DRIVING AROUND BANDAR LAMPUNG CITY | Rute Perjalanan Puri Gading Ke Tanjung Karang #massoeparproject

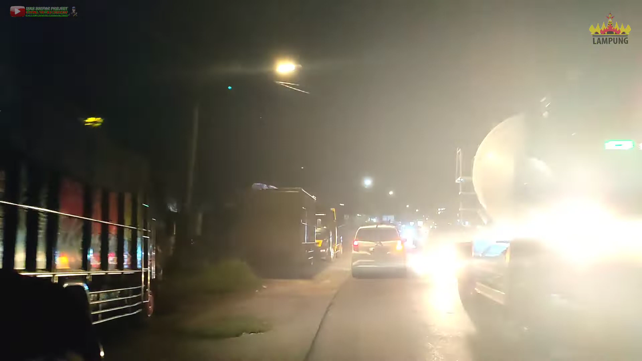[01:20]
Rute perjalanan kita pada malam hari ini dimulai dari jalan RE Marta Dinata guys. Ya mungkin bagi teman-teman yang udah lama pantengin channel gua, mungkin udah muntah rasanya denger kata jalan RE Marta Dinata
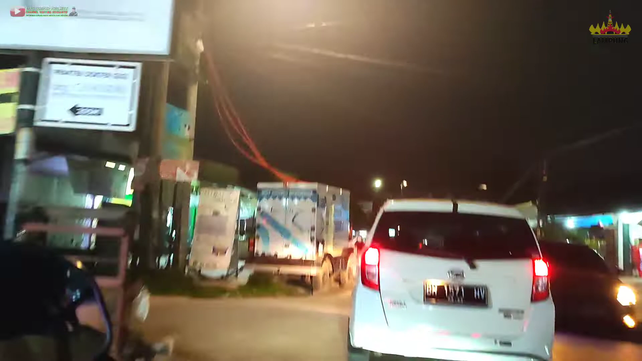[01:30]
karena sering banget berawal dari sini dan akan berakhir di daerah Sukabumi itu. Tapi semoga di malam ini ada kejadian-kejadian yang tentunya bisa menghibur teman-teman semua.
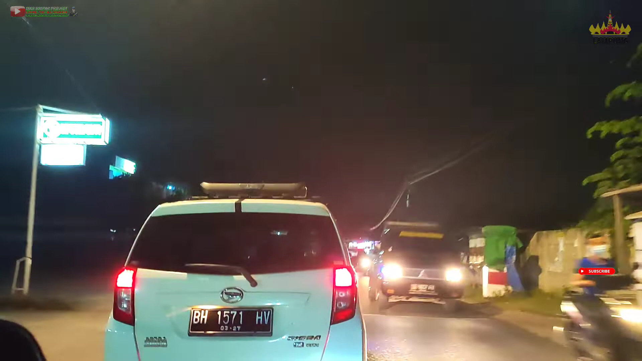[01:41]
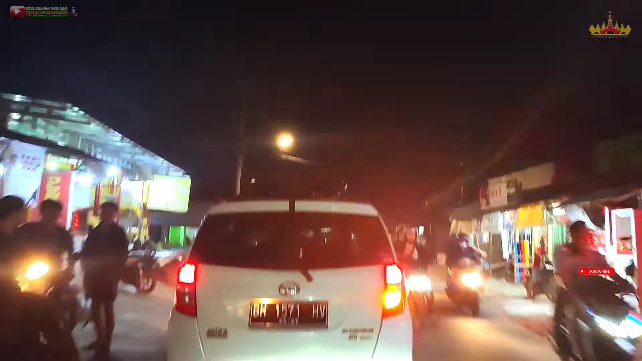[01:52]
Sekedar informasi aja guys ya, jalan RE Marta Dinata ini termasuk jalan yang kecil dan ramai guys. Jadi buat teman-teman yang akan mendahului kendaraan di depannya harus ekstra hati-hati.
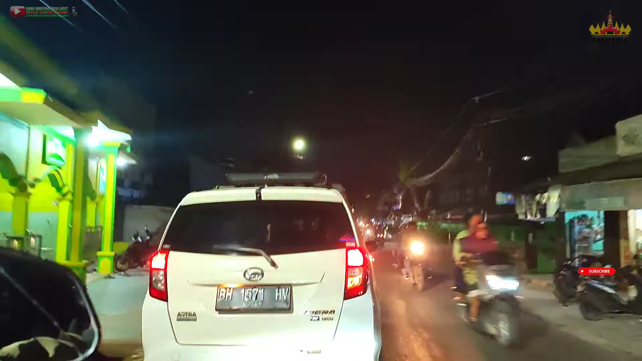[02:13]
Jangan sampai di depan masih banyak kendaraan yang lawan arah dan kita terabas, itu bisa berbahaya guys. Terus juga kondisi jalannya juga masih banyak lubang di kanan kiri dan tengahnya. Iya.
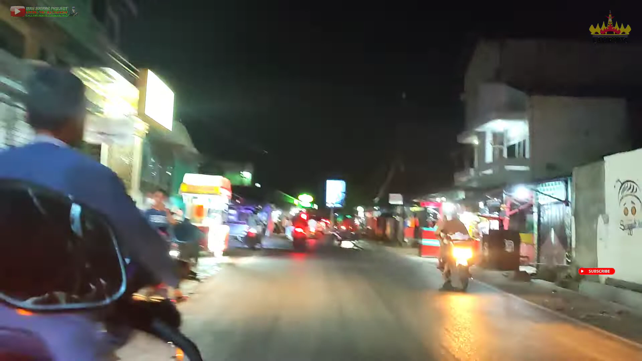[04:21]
mulai dari nggak pakai helm dan spek kendaraannya dimodifikasi yang bikin orang lain nyaman gitu kan. Nah ini juga nih boncengan tiga. Ya memang dunia ini udah kebalik guys. Iya, nanti kalau ditegur marah guys. Iya, lucu kalau ditegur, apalagi ada pak polisi gitu kan yang lagi standby di jalan, dia akan apa ya, menghujat polisinya.
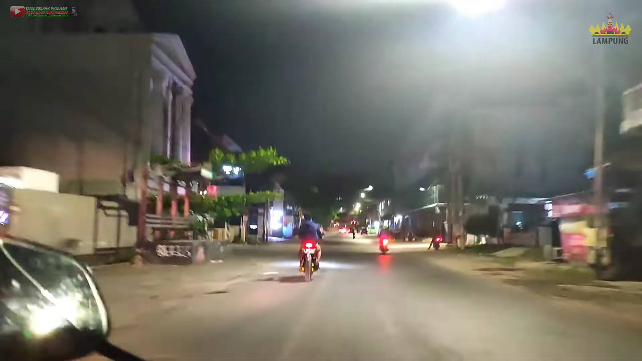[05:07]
Di depan ada simpang guys, kita coba lewat kiri ya. Udah lama kita nggak lewat kiri. Biasanya kanan lewat jalan Patimura.
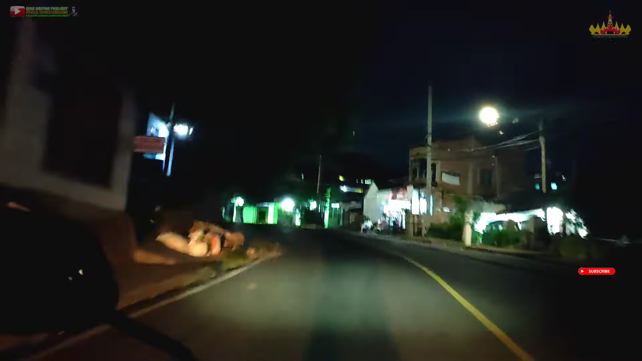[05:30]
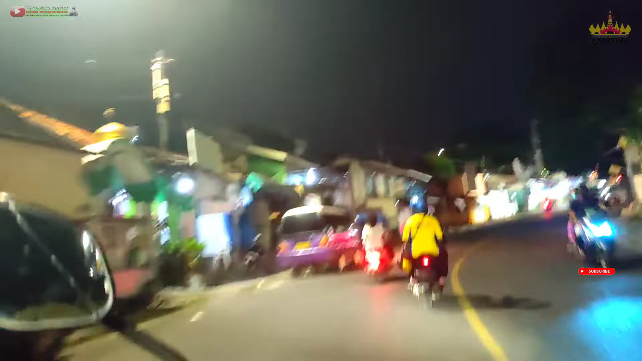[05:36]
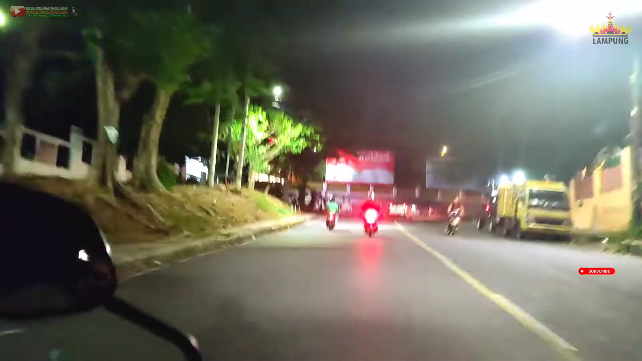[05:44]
Melintasi kantor Kejaksaan Tinggi Lampung guys.
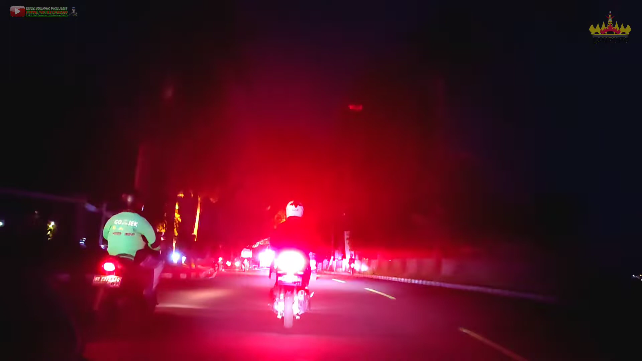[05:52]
Nah ini kita lewat kantor gubernur dan DPRD Provinsi Lampung.
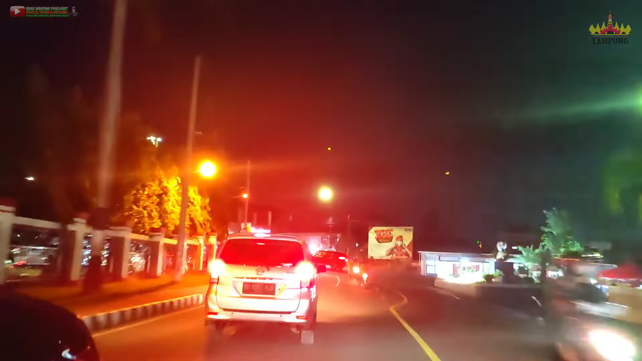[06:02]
Dan ini kita ambil kanan guys, kalau kiri kita ke arah jalan Walter Mungsidi.
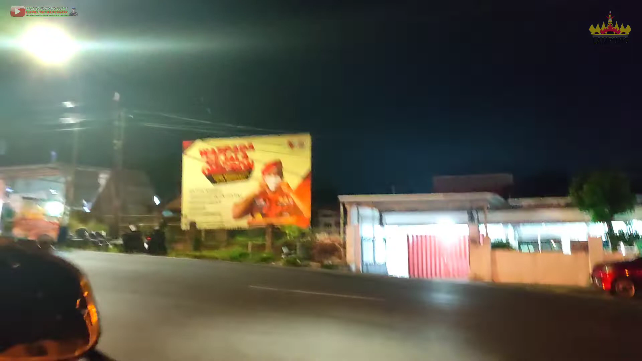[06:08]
Kita ambil kanan aja. Agak ngeri ya menurut gue ya, apa jalannya itu matahnya keterlaluan.
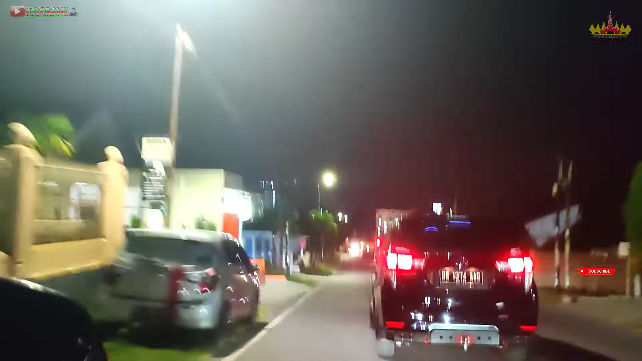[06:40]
Nah, di sini ada simpang, guys. Jadi untuk kendaraan yang belok kiri nggak boleh langsung, guys.
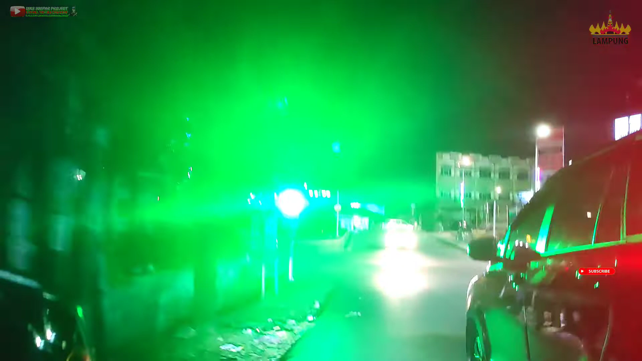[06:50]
Ya, di sini sudah menerapkan tilang elektrik, guys. Jadi buat teman-teman nggak ada ampun, tilang langsung pokoknya pakai kamera CCTV.
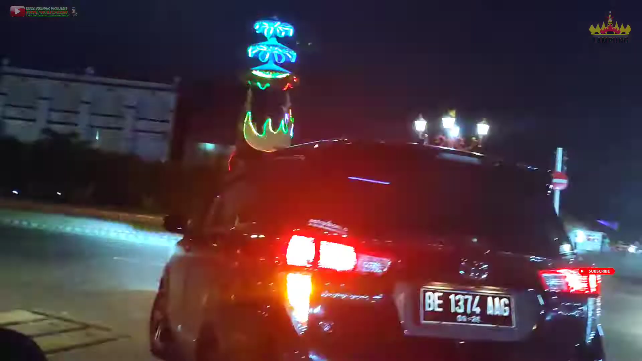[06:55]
Kita bergabung di Jalan Pangeran Diponegoro ya, guys.
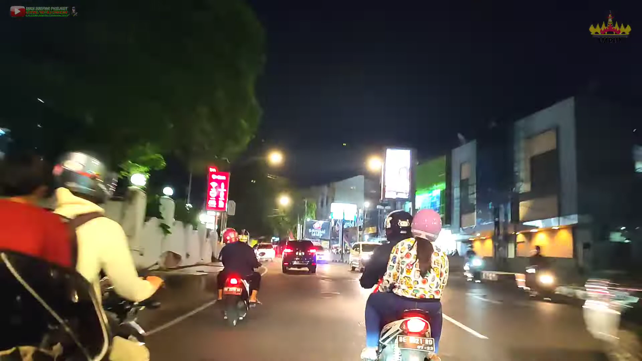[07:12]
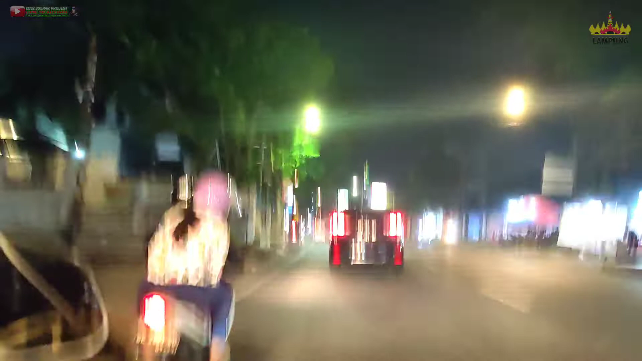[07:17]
Nah ini guys, ini motor matic, knalpotnya dibikin racing. Ya itu sah-sah aja sih, hak masing-masing. Ya selama hak itu nggak ganggu hak orang lain juga guys, sesama pengendara, pengguna jalan kan. Berisik, suaranya itu kalau dikasih peredam, dialirin ke kupingnya pengendara masing-masing, pengendara sendiri itu ya nggak masalah guys, dia yang dengerin sendiri. Ini orang juga suruh denger kan. Menurut gue nggak ramah sama pengendara lain kalau kayak gitu.
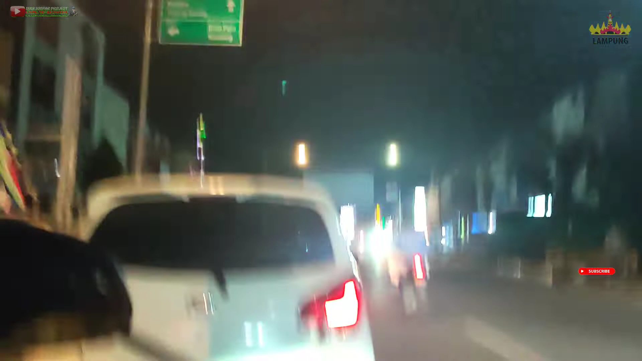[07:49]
Kita melintasi ya simpang Cut Mutia guys ya.